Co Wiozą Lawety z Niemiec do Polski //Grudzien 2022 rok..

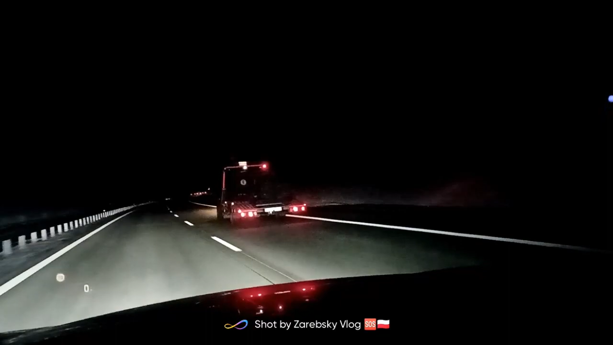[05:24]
Traktorek. A to ciekawe. Dwa autka, czy albo trzy, nawet ominęłem, bo gadałem z widzem. Plotkarskie tematy, męskie sytuacje. Podladane, ustalone wszystko. Idealnie. Z panem widzem. Kolejne jakieś dwa piękne ping-pongi.
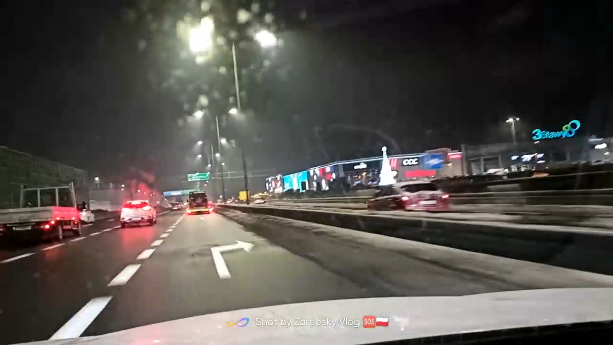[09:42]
Pan w białym autku poszedł w lewo. Tylko ledy z przodu. Z tyłu ciepę nie widać. Oprócz hamulcowych świateł stopowych. A co tutaj się nam trafiło znowu na tej La Firindzie. Nawet jak chciałem powiedzieć. Nieistotne co ważne, że na chatę jedzie. To jest szwawym tempem.